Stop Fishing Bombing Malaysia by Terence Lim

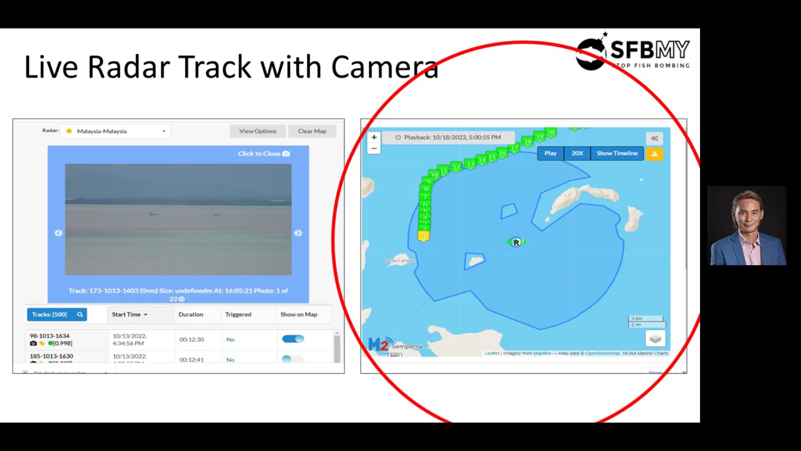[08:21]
away from the radar it's actually moving away from sampona so this guy very if there's a possibility is going up to the philippines